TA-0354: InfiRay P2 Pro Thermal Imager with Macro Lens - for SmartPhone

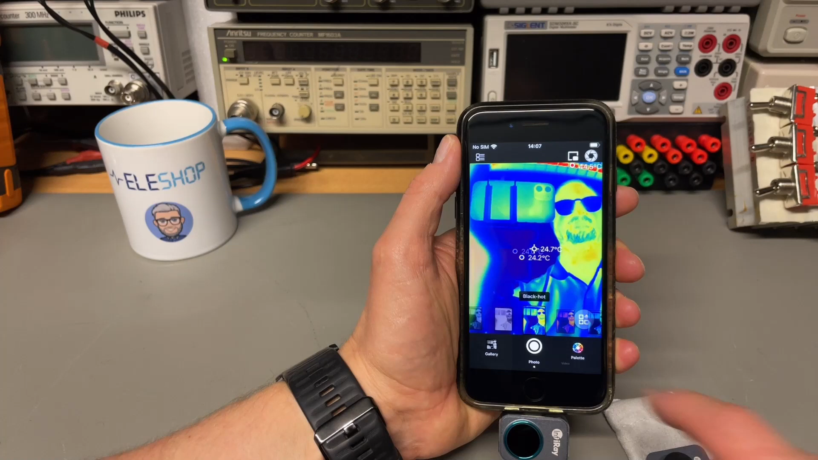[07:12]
Look at that temperature. This is, I think, the normal.
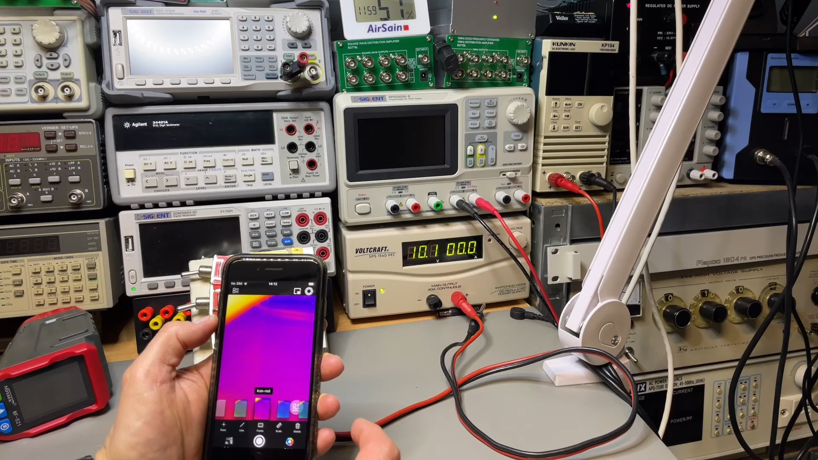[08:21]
I think the rainbow is perfect.
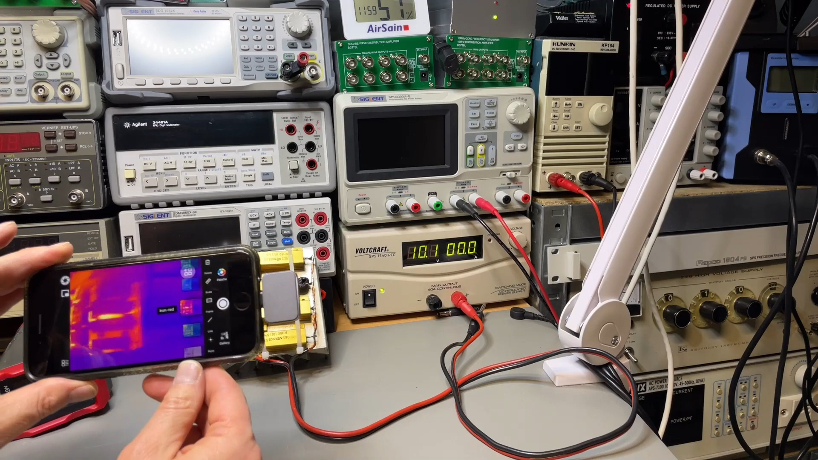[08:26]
And, well, we can point at the device.
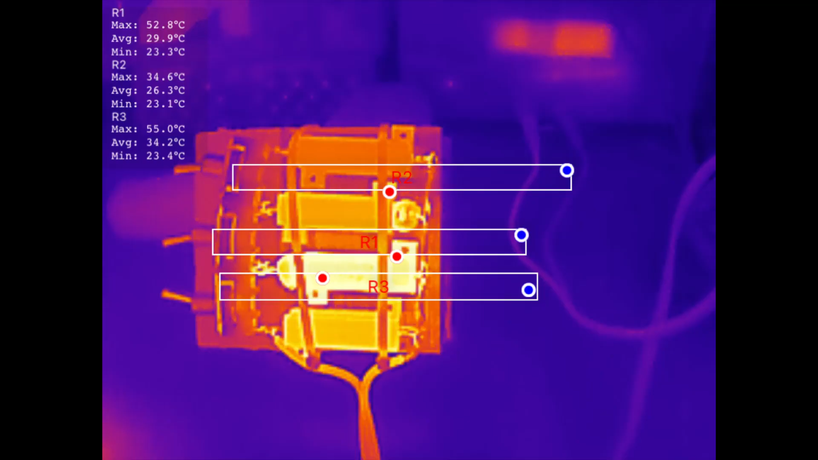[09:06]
a little bit more detail than a 32x32. Well, clearly it has a lot, lot more detail than a 32x32.
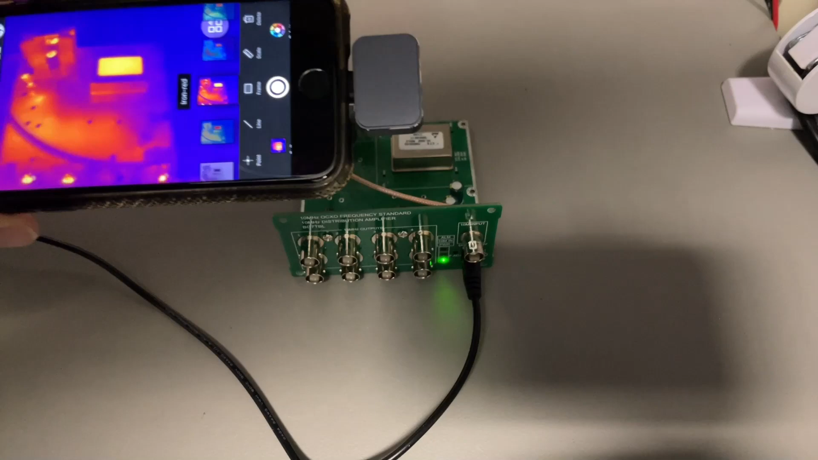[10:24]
Oh yeah, it's already warming. Let me make a picture of that.
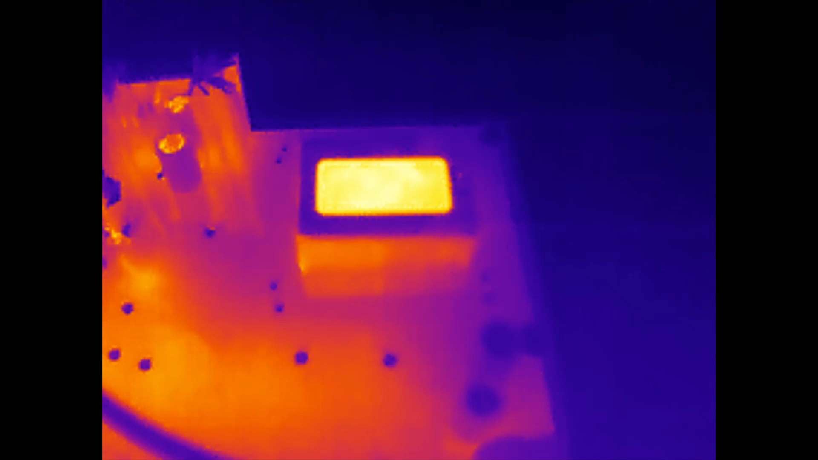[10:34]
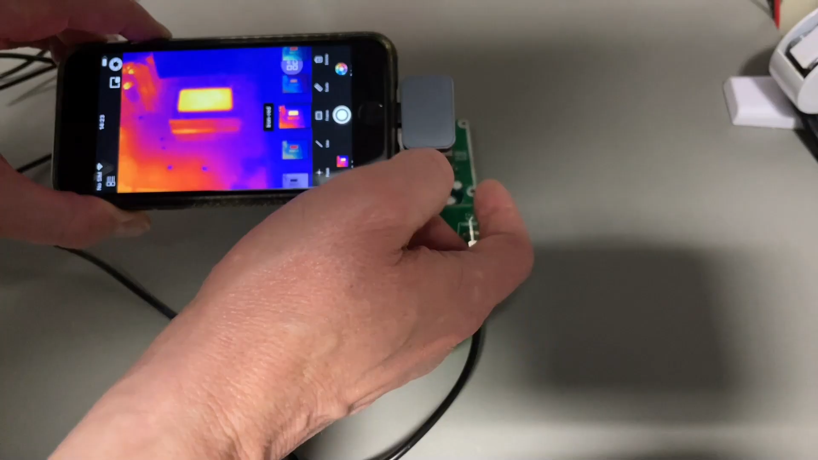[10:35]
Now let's get the other one.
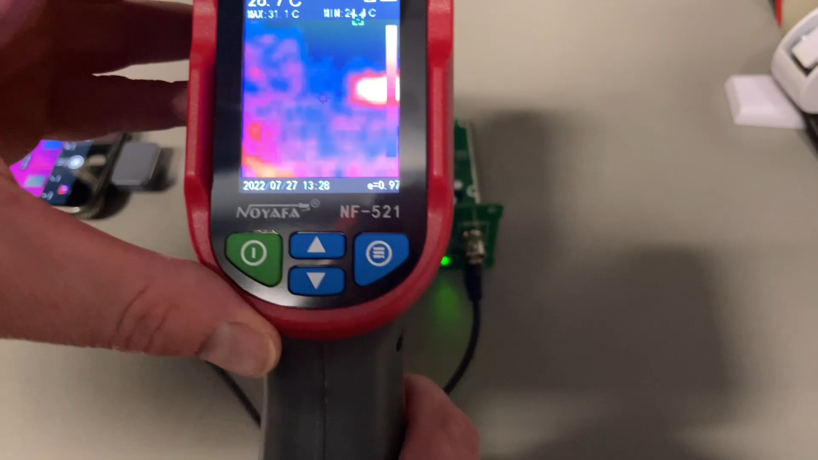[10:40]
On screen: max 31.1°C
Yes, we can sort of see something. What a huge difference is that.
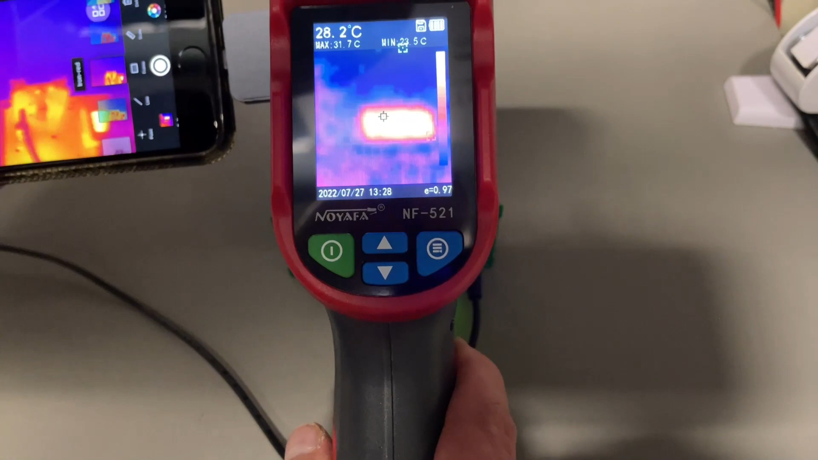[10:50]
On screen: spot 28.2°C, max 31.7°C
I can also shoot the picture with this one.
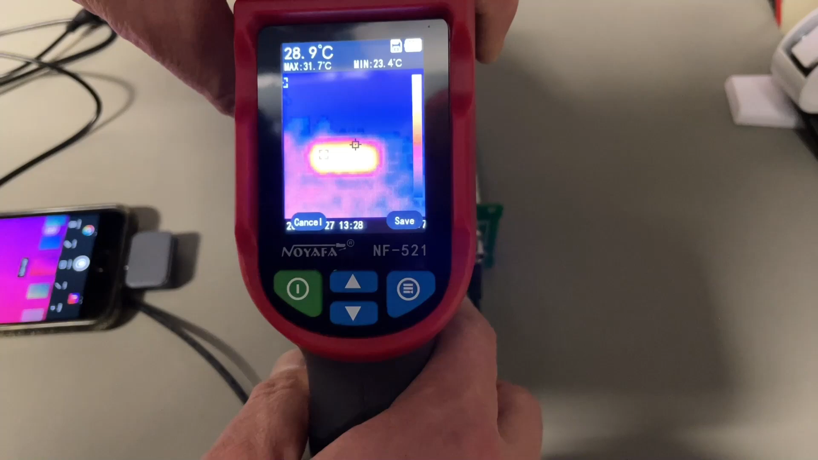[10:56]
On screen: spot 28.9°C, max 31.7°C, min 23.4°C
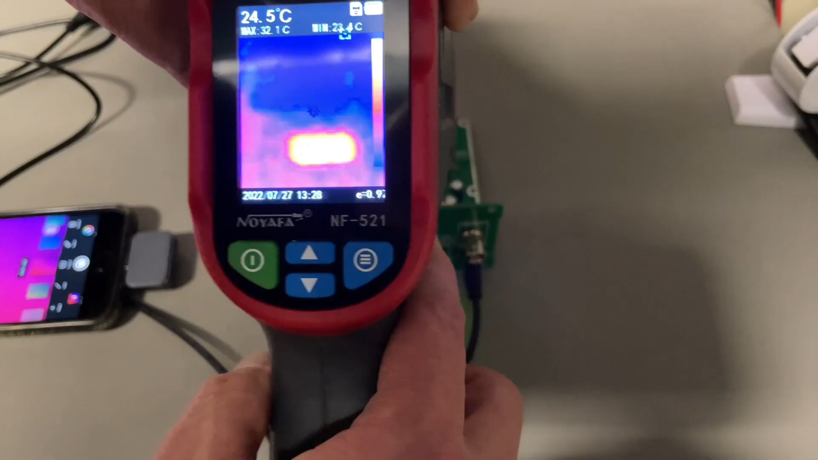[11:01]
On screen: spot 24.5°C
Or like this. Okay, maybe on the bottom we can already see some things are also heating up.
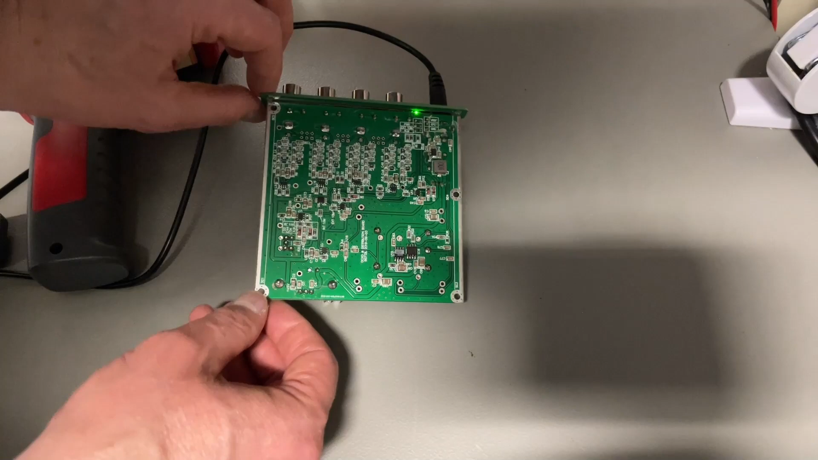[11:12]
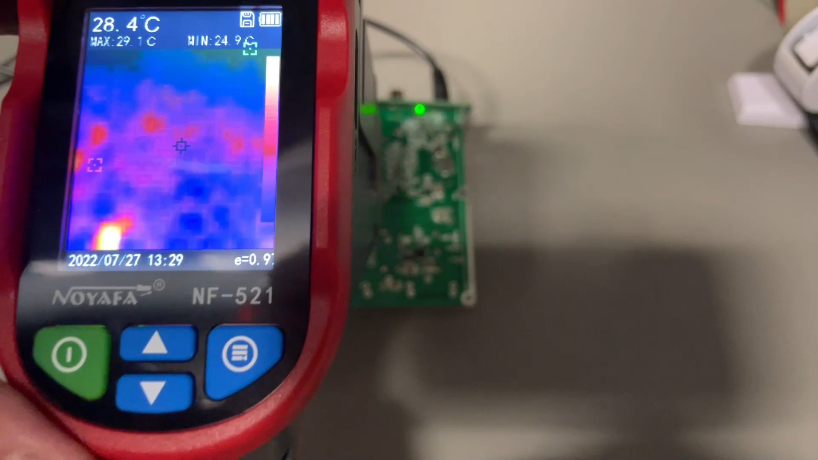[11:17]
On screen: spot 28.4°C, max 29.1°C
Yes, I can see.
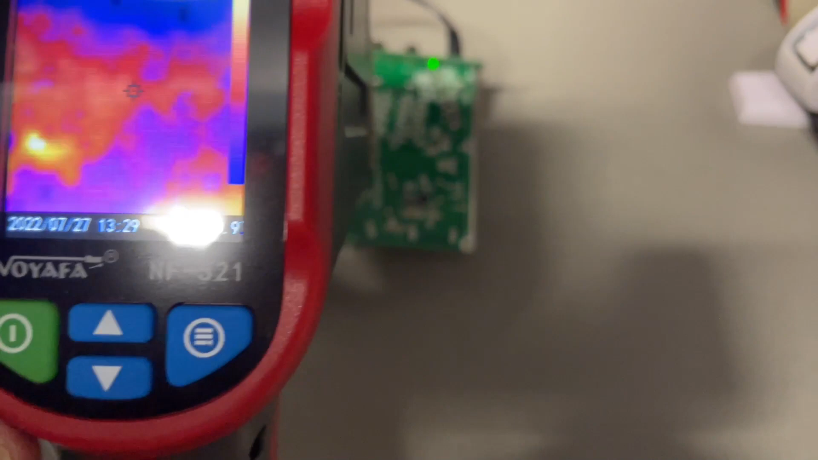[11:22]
Something is warm, but it doesn't help me.
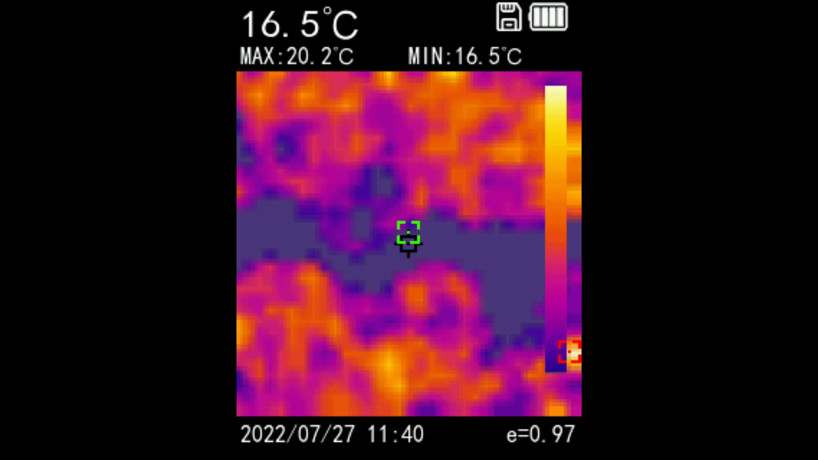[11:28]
On screen: spot 16.5°C, max 20.2°C, min 16.5°C
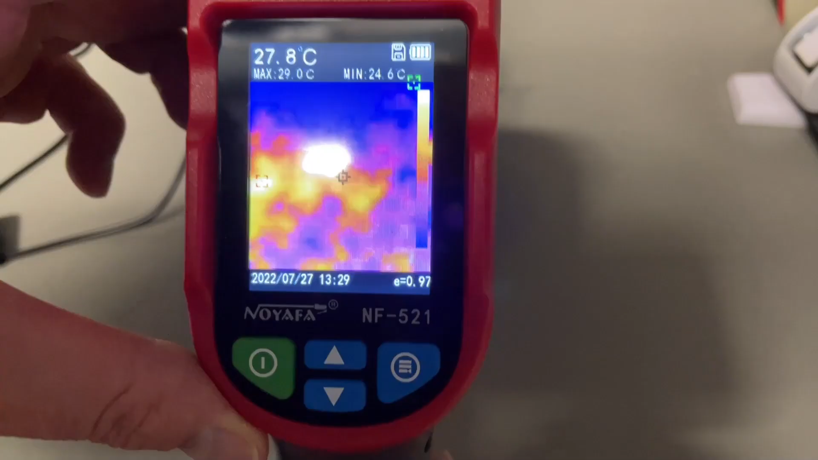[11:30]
On screen: spot 27.8°C, max 29.0°C, min 24.6°C
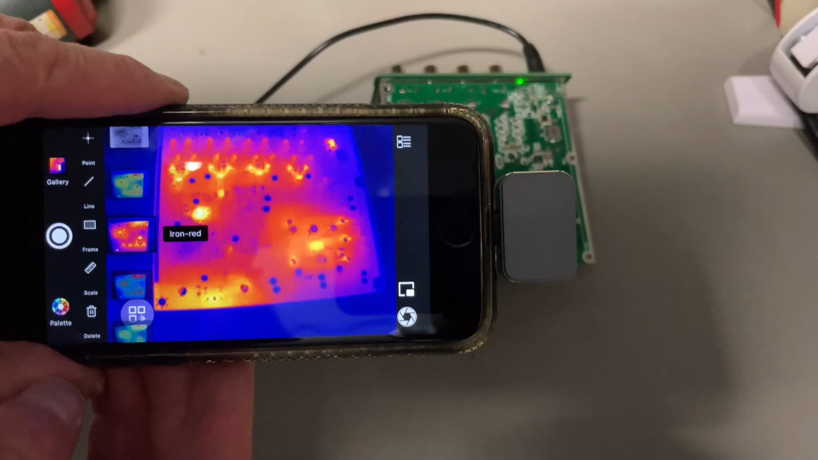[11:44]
Here we can clearly see what component or what area is getting warm.
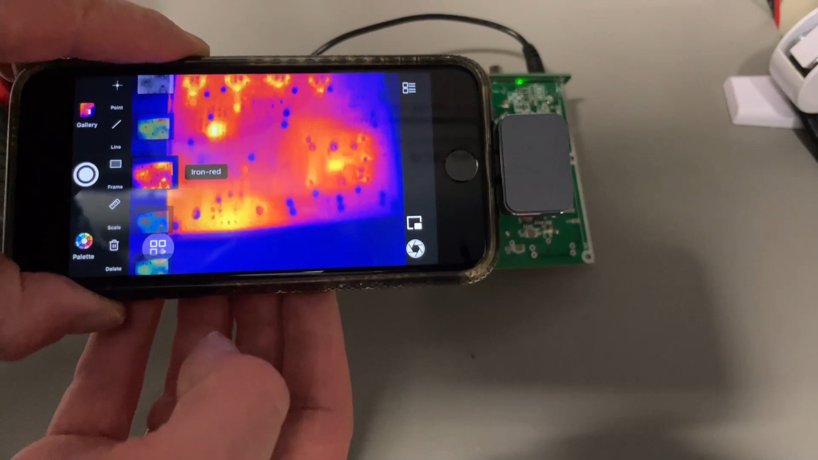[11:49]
Amazing difference.
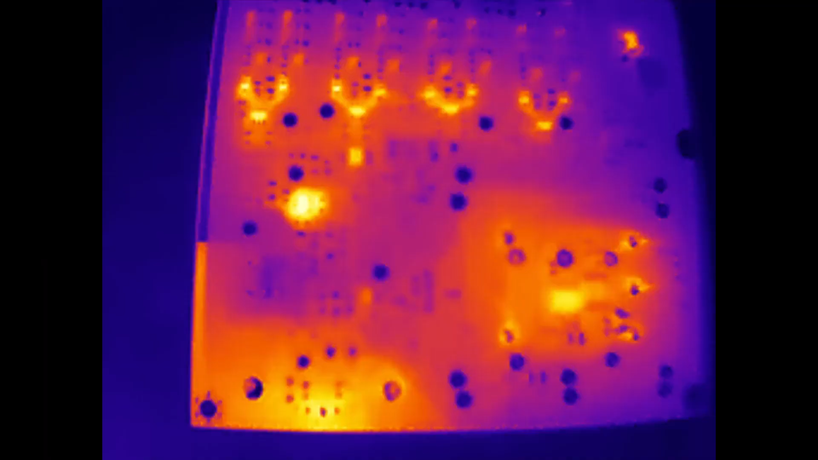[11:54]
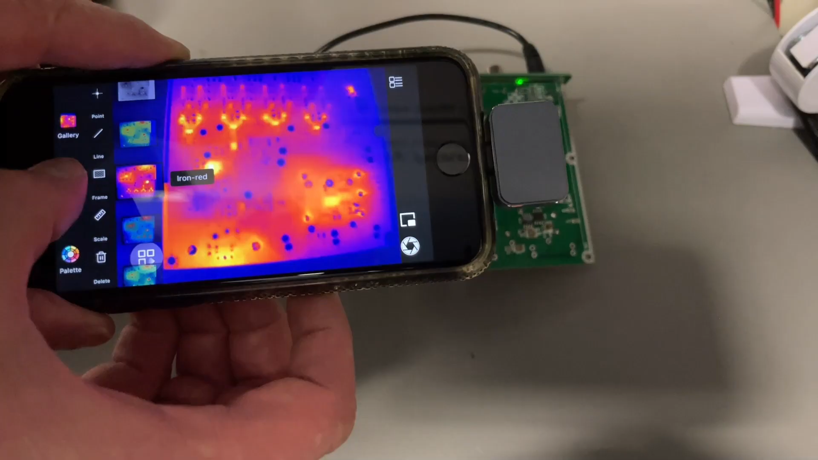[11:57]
What will the micro lens do?